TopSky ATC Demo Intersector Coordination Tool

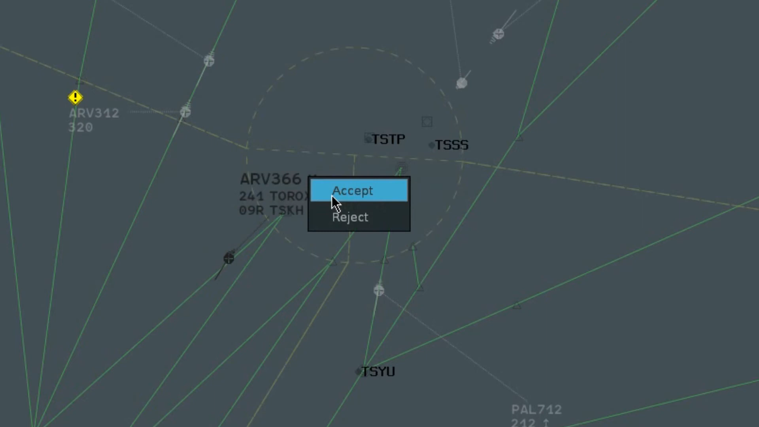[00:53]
At the receiving position the ICT message is displayed with the frame and may be accepted or rejected. Accept removes the frame of the cohort field at both positions.
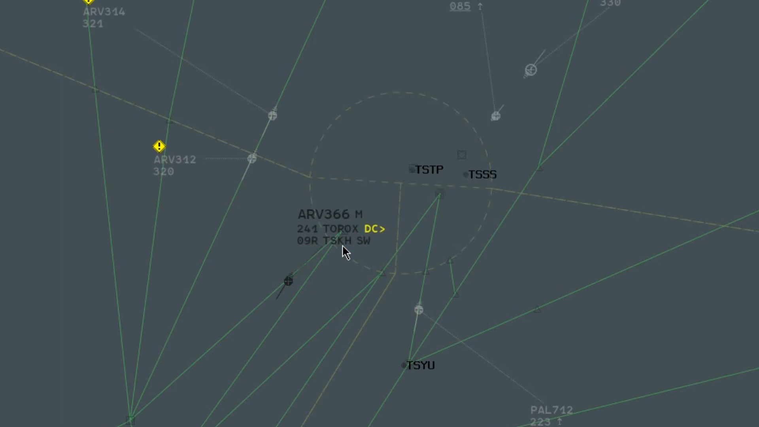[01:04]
Reject removes the frame of the cohort field at both positions, resets the field to the previous value and changes the field to the warning colour. The sender may cancel the proposed ICT message
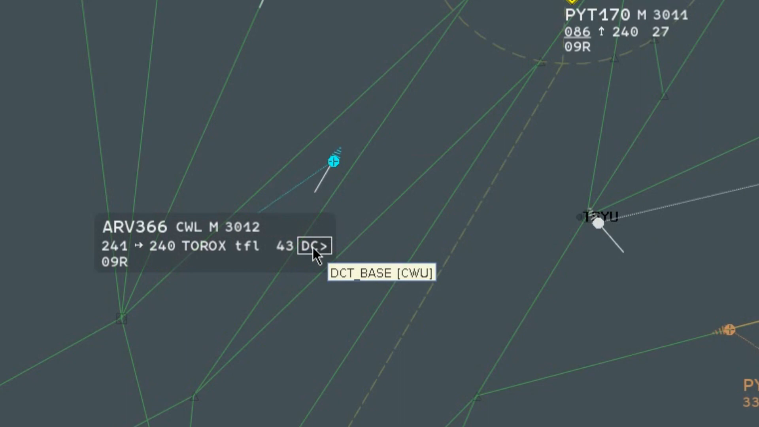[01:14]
by information clicking the cohort field then selecting cancel.